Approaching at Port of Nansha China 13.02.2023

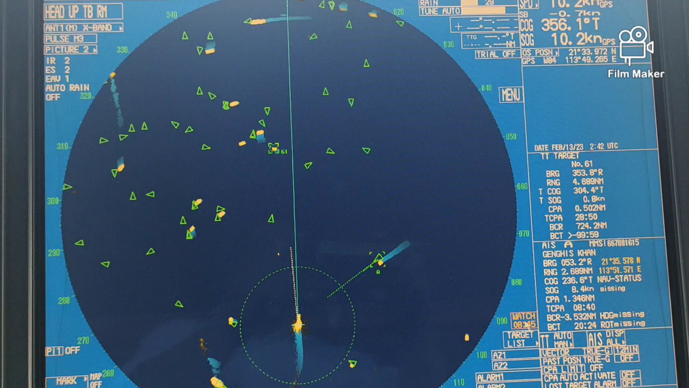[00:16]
nagumpisa na yung ano guys Traffic nya Ganito sa China
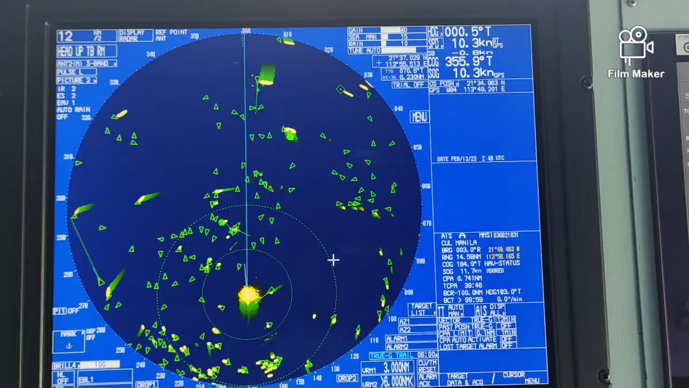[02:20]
Alright o Kita nyo Ang mga kagandaan lang dito sa China guys Yung mga fishing boat nila May mga EIS Kaya makikita namin Kung saan kami makapasok sa kanilang lugar Yung Mga kagandaan lang dito sa kanilang